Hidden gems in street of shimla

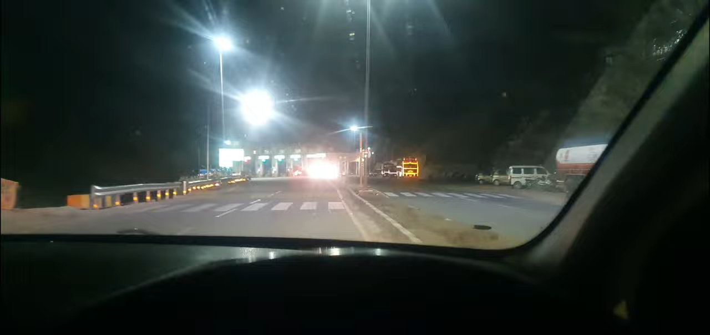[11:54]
हाँ तो भाई शिमला से उतर चुके हैं, पहाड़ एग्जिट हो चुके हैं, अभी आखिरी टोल है जर्नी का, मतलब हिमाचल का, जर्नी का तो नहीं,
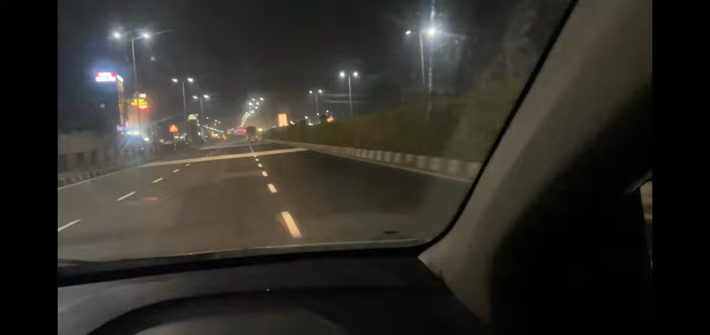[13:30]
केएमपी को भी बाय बाय कहने का समय आ गया है, बादरोड की तरफ कट लेने का टाइम आ गया हमारा, केएमपी को छोड़ के अपने दिल्ली रोहतक रोड पे उतरने का, और ही रोहतक की एग्जिट।
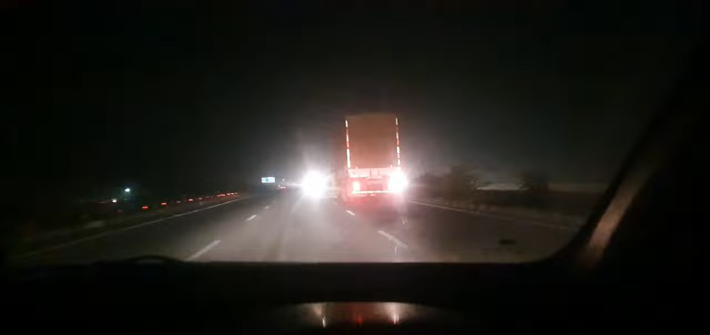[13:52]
इसमें भी आ गया, देखिए आपको आखिरी पर्ची भी अभी कटेगी, इतनी तो कट चुकी है, एक और ठीक एरा रोहतक वाली एग्जिट अब दिखेगा।
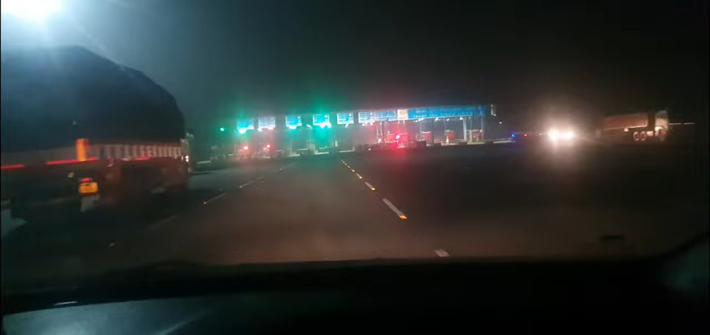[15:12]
हाँ 70 का ही है, सिंगल जर्नी इसकी 70 की है और डबल इसकी 110 की है। गैस ये लो भाई पहुंच गए।
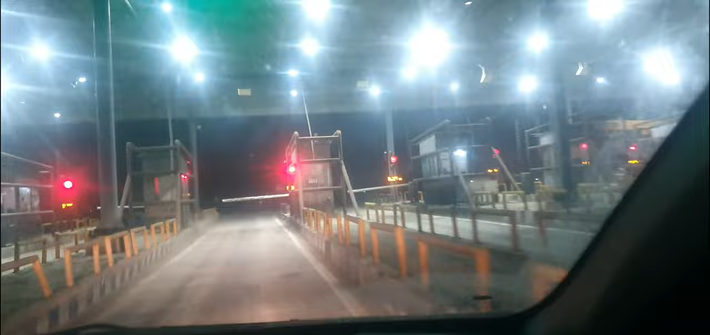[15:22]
चल मेरी रानी उड़ जा। वैलिड
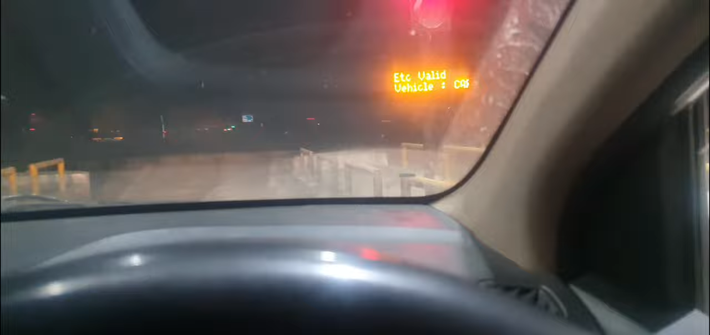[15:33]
यार, दो रास्ता था, एक रोहतक की तरफ एक बहादुरगढ़ की तरफ।
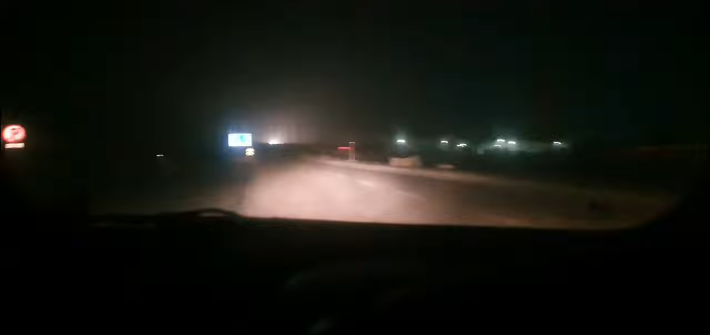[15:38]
हमें रोहतक नहीं है, हमें अपने घर जाना है, तो हम बहादुरगढ़ वाले रोड पे चढ़ रहे हैं। हाँ तो वहाँ से भी जाएंगे बट काफ़ी आगे कटा, तो हमें घूम के आना पड़ेगा।
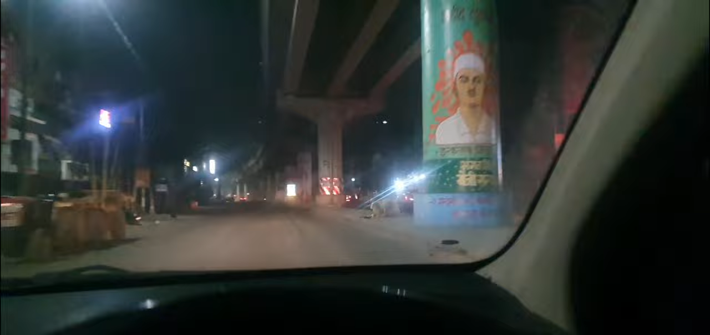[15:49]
तो भाई पहुँच चुके हैं बहादुरगढ़ अपने घर की तरफ।